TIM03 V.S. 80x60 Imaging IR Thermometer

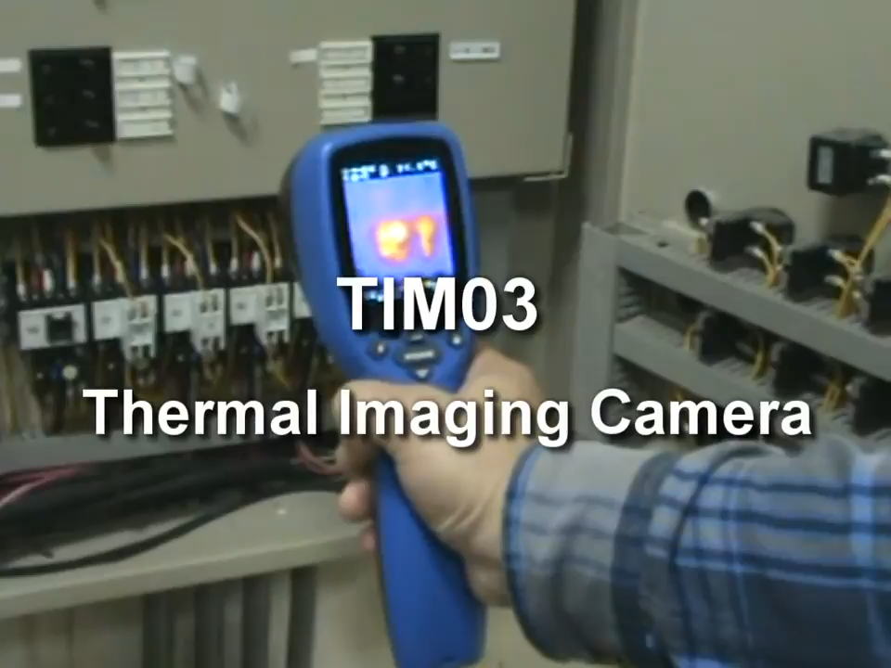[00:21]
TRM03 Thermal Imaging Camera Show real image with minimum, maximum,
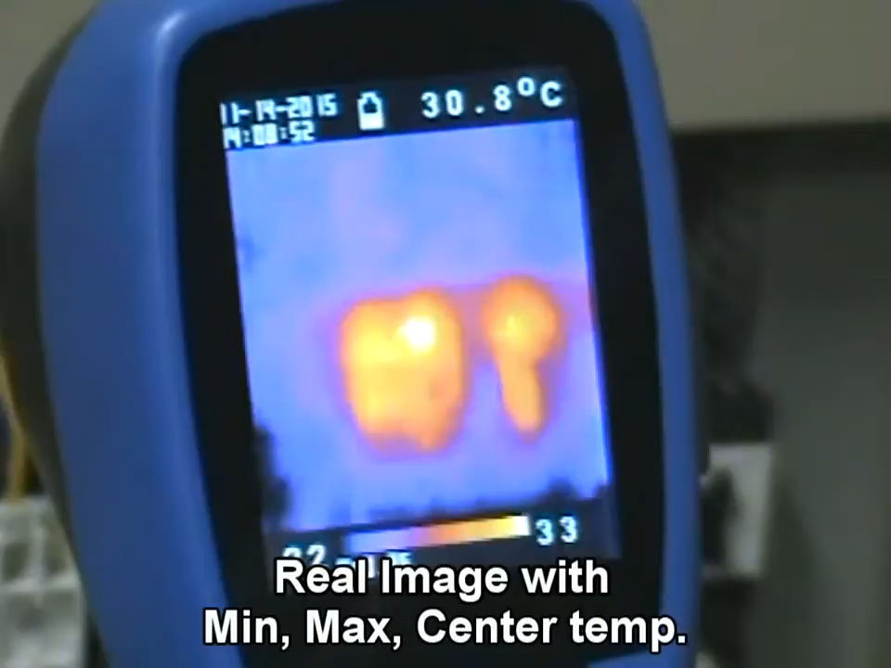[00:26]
and the center temperatures with location Show clear date,
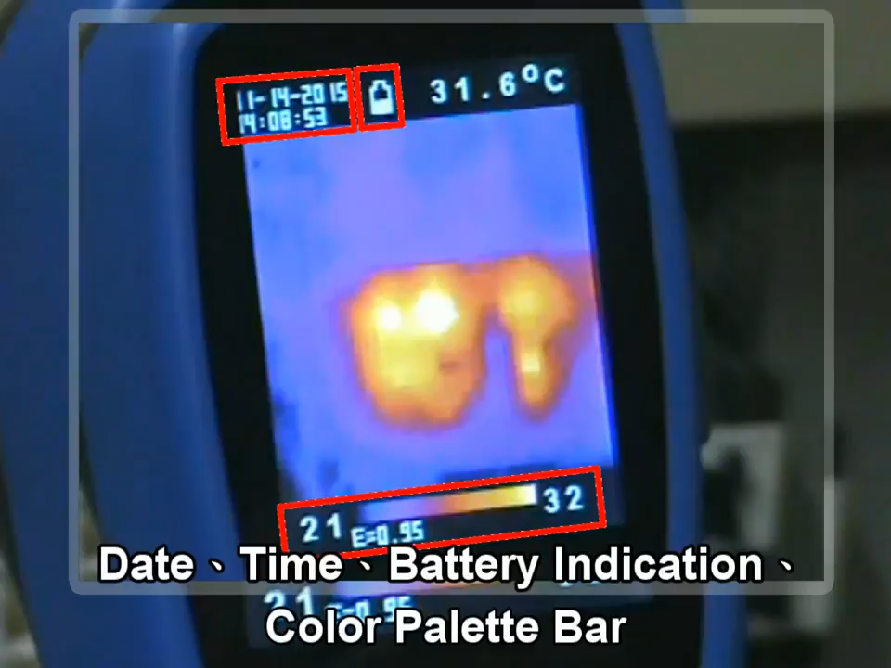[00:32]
time, and battery indication and color palette bar
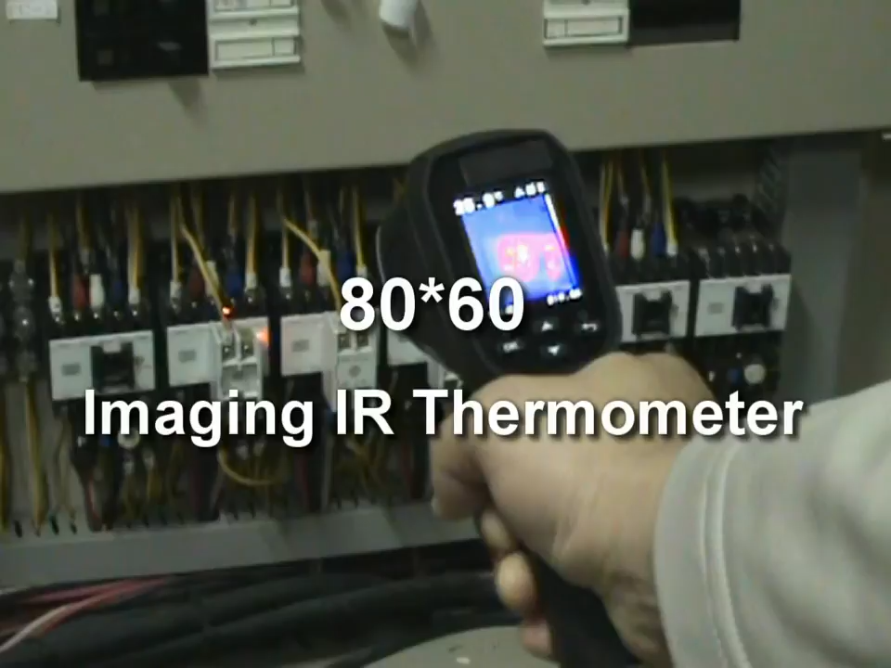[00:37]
80x60 Imaging IR Thermometer
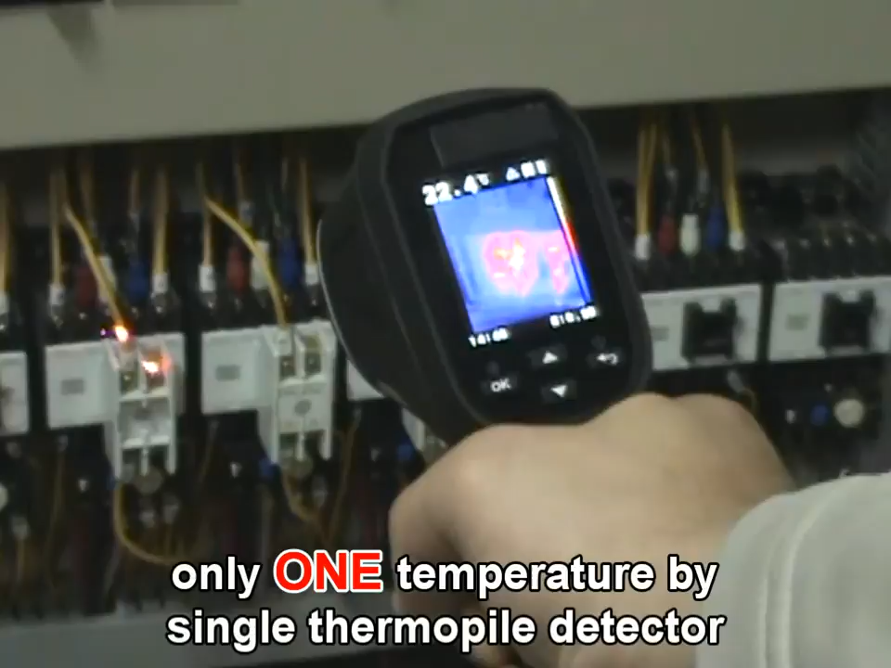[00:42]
Show only one temperature by single thermopi detector, not by image array, and not the actual center
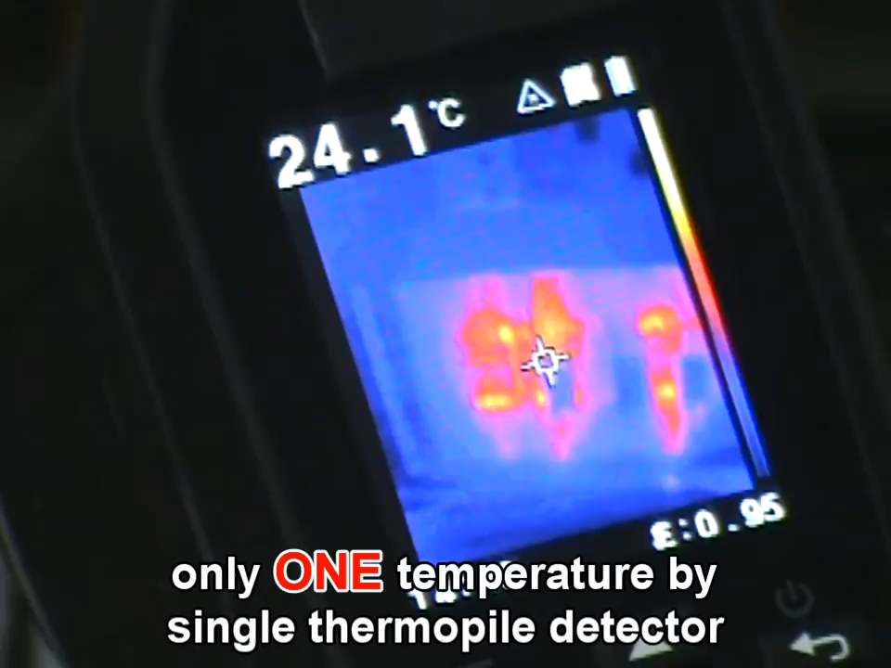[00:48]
On screen: spot 24.1°C
No other information at all, might be of no use for record purpose
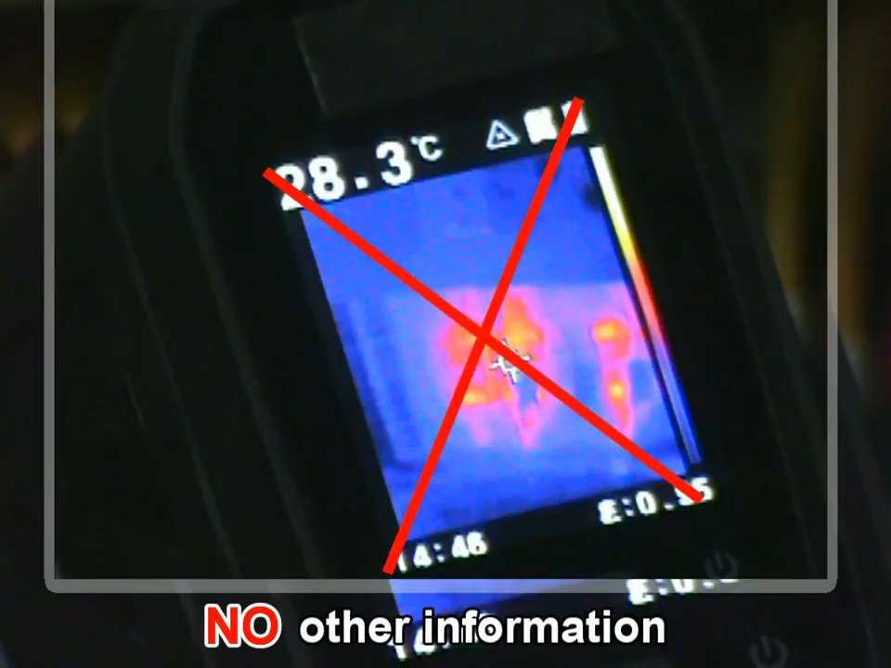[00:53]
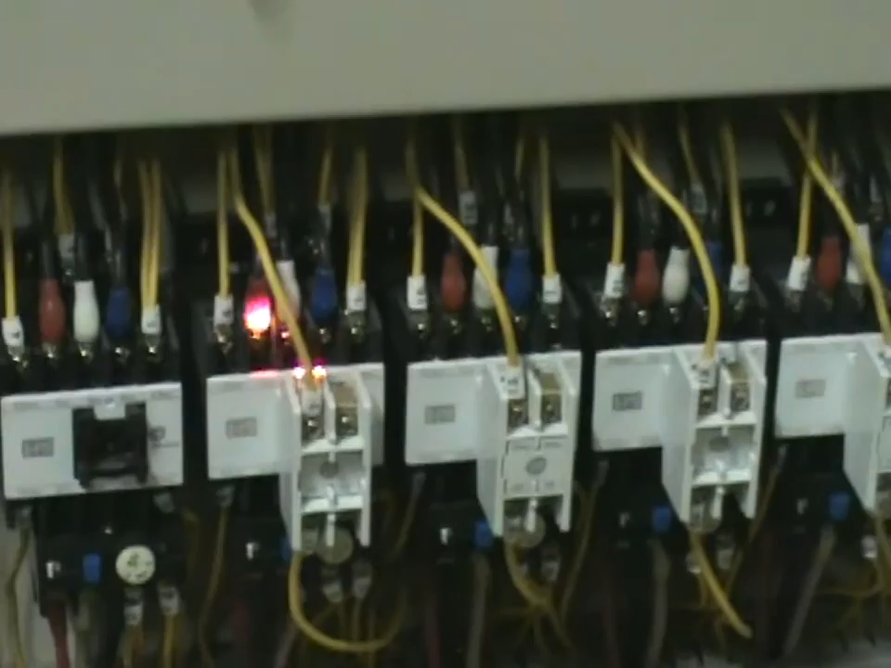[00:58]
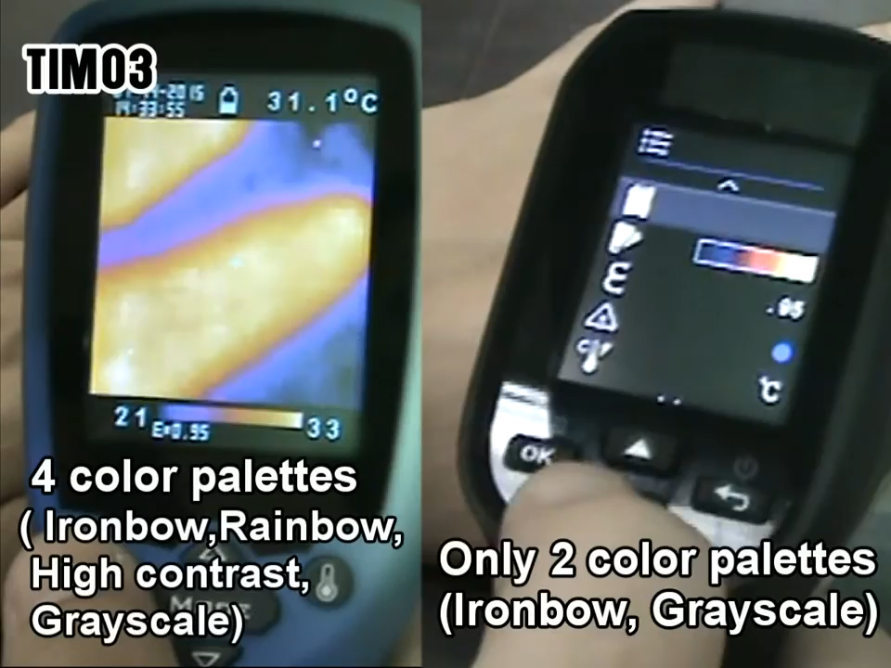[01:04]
On screen: spot 31.1°C
4 selectable color palettes to view thermal images Only two color palettes
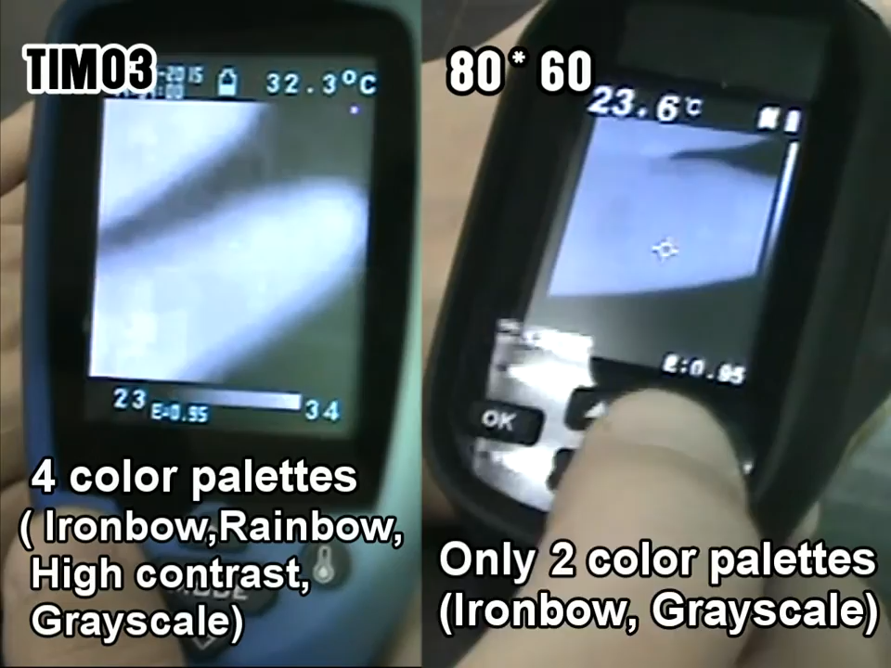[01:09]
SD card storage Can store all the pixel temperature in an excel file,
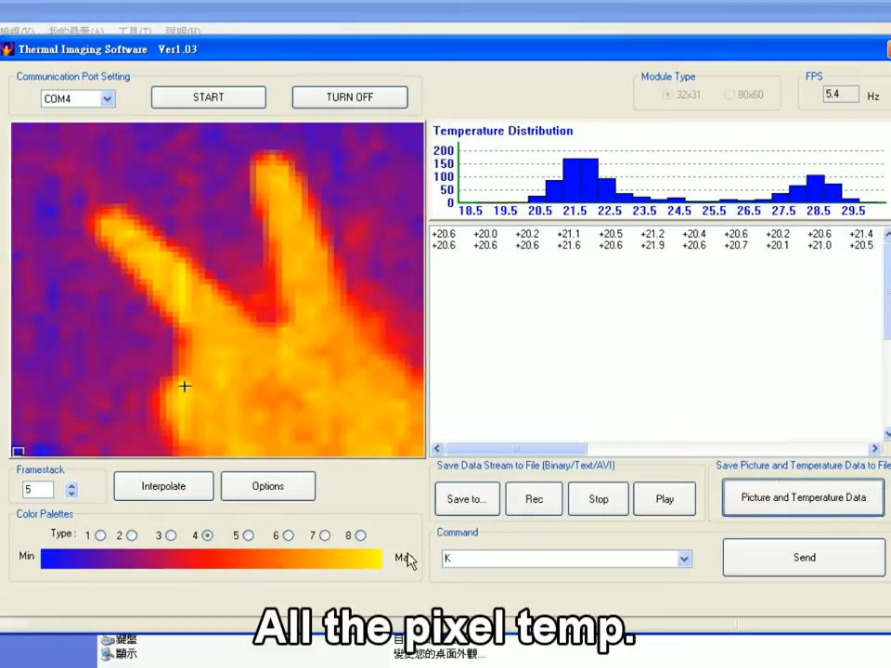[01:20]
total 992 pixels for further analysis and application Reporting software